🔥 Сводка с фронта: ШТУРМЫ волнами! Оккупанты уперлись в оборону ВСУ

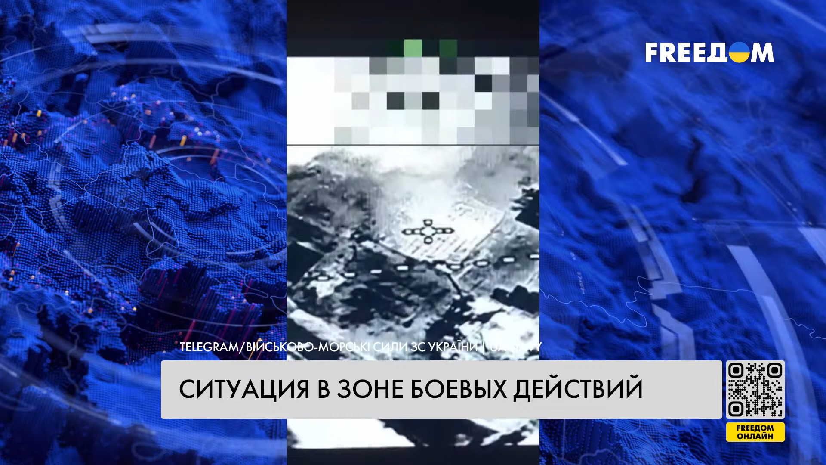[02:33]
Тем временем в Херсонской области украинские морские пехотинцы уничтожили блиндажи захватчиков ударными дронами. Об этом военно-морские силы ВСУ сообщили на своей странице в Телеграм и поделились видео работы бойцов 140-го отдельного разведывательного батальона морской пехоты БМС.